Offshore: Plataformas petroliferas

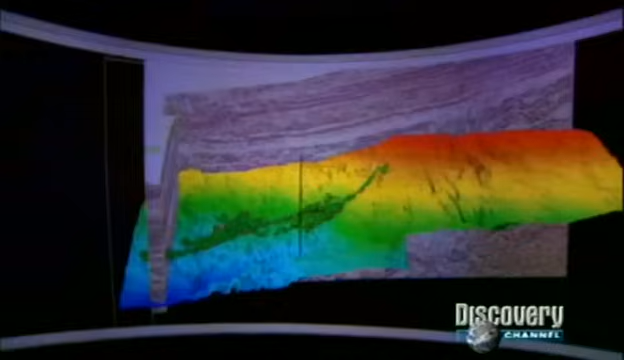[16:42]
qué aspecto tiene a kilómetros de profundidad bajo el océano.
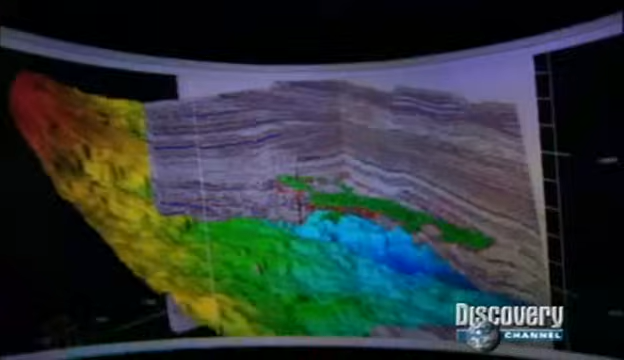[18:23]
Al utilizar tecnología punta, los geólogos analizan los datos sísmicos en la prospección de Torbrock y eligen el mejor punto para perforar.